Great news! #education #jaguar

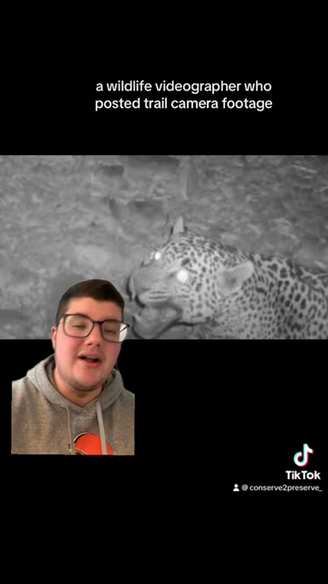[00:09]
Late last month, a wildlife videographer who posts their trail camera footage caught these images of a jaguar roaming through the Tucson area.